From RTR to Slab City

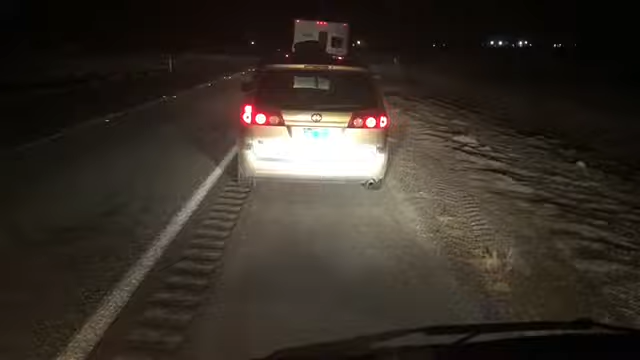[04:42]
So we're on the side of the road because we spotted one of ours with a lap. He left a little before us,